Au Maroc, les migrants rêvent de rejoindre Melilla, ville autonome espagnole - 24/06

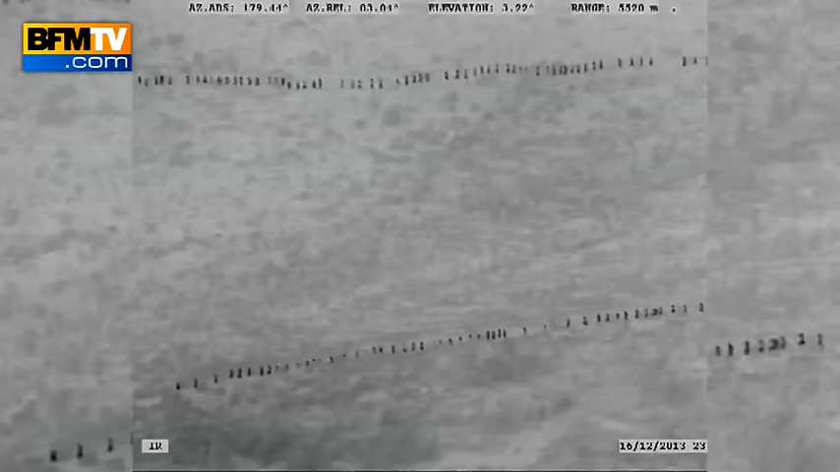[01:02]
Sur ces images, filmées de nuit par la guardia civile depuis un hélicoptère, en file indienne, ils descendent de la montagne.
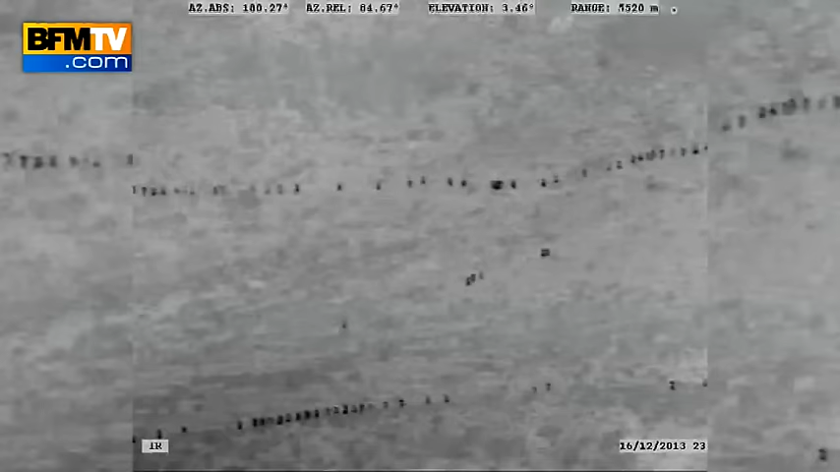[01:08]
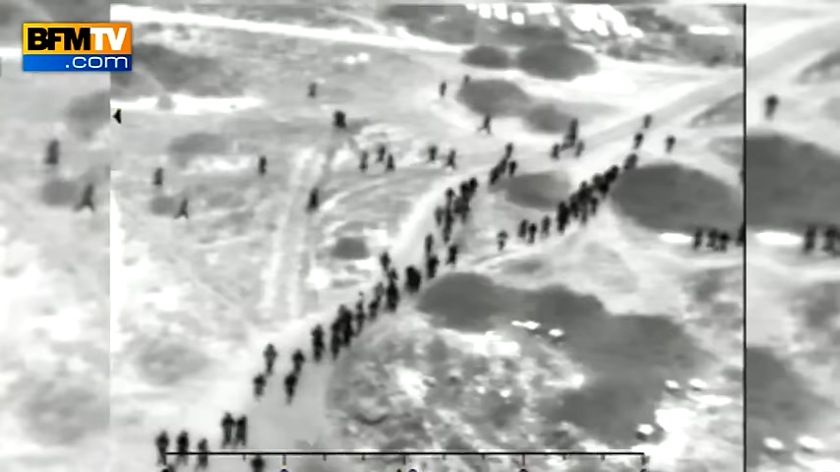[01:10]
Puis, à l'approche de Melilla, les groupes se rassemblent et se ruent vers la barrière.